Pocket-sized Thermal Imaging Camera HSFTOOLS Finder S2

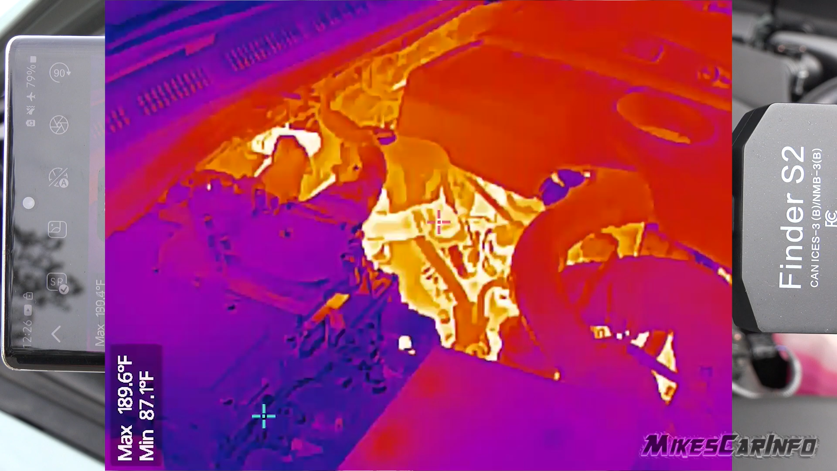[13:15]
On screen: min 87.1°F
If there's any leaks, if there's any getting hot liquids dripping, you'll be able to see that, uh, stuff like that.
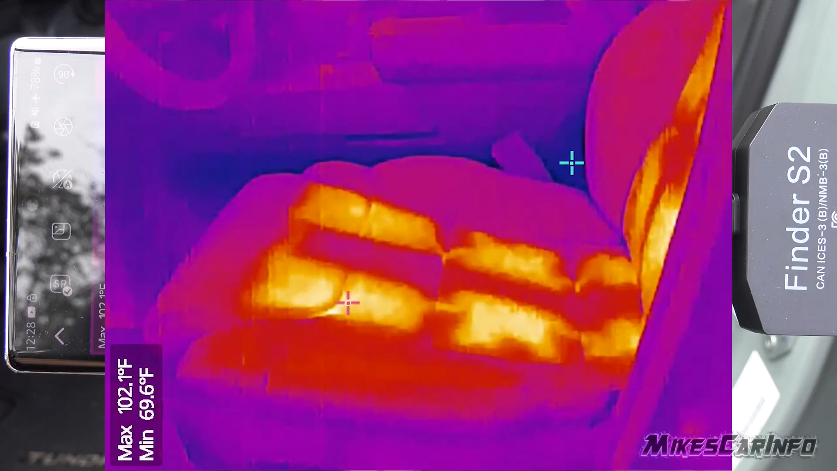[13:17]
On screen: max 102.1°F, min 69.6°F
You can also check out your heated seats, heated steering wheel, make sure the heating elements are all working.
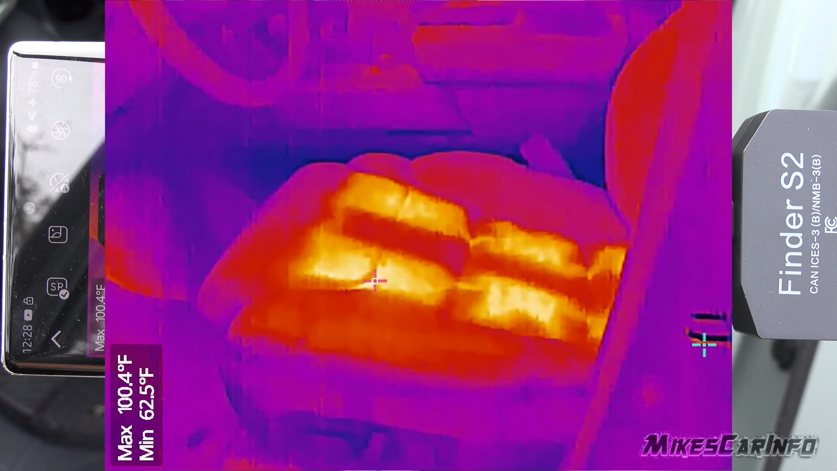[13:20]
On screen: max 100.4°F, min 62.5°F
They're symmetrical and all that stuff.
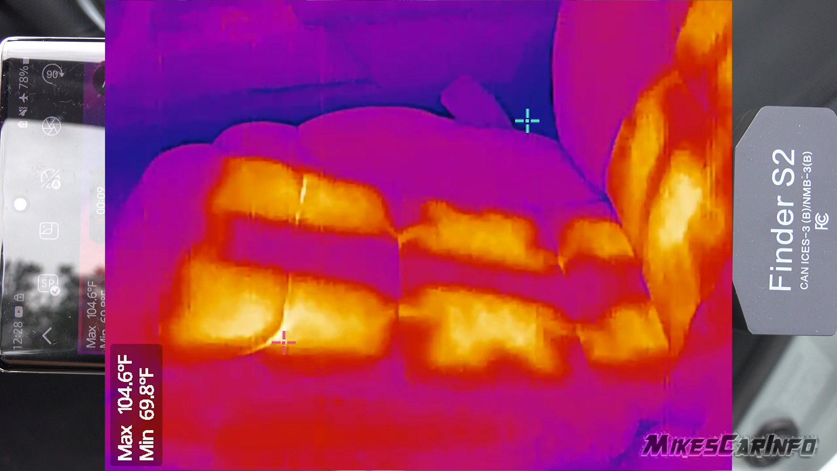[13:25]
On screen: max 104.6°F, min 69.8°F
Uh, you can also use it in your house to make sure that, that there's any, see if there's any insulation leaks or if there's any kind of wiring hot spots,
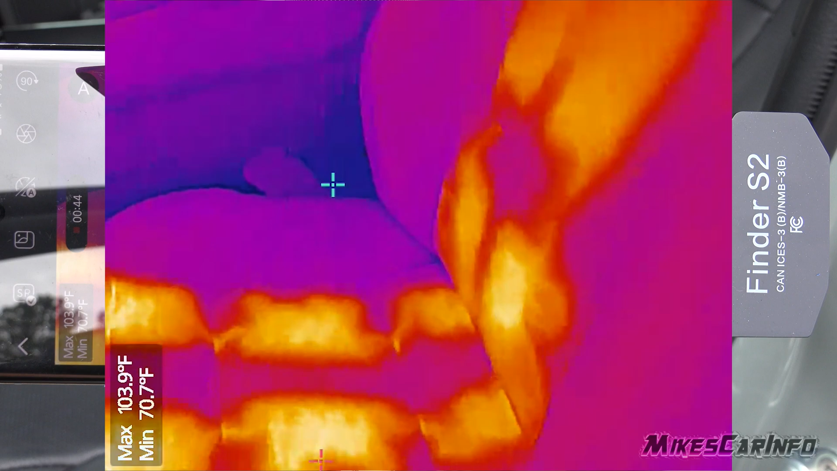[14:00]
On screen: max 103.9°F, min 70.7°F
Uh, so there's lots of different options, uh, uses for thermal imaging.
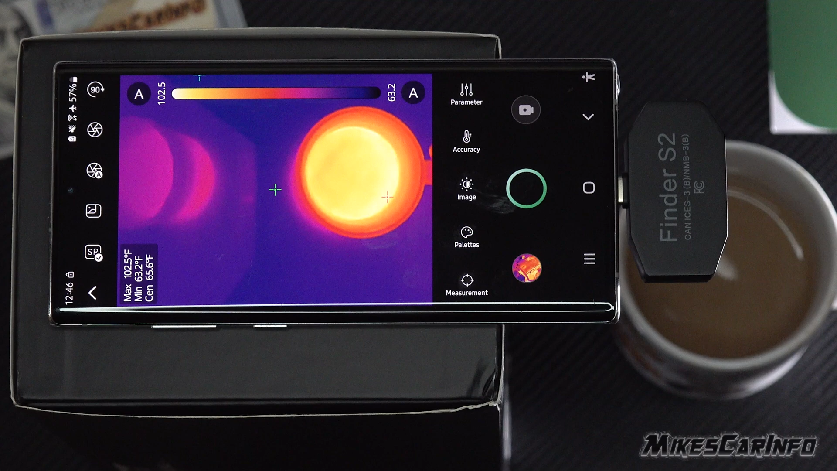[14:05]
On screen: spot 65.6°F, max 102.5°F, min 63.2°F
It's very sensitive and you can see if there's any little tiny temperature differences that could indicate a problem or, or anything.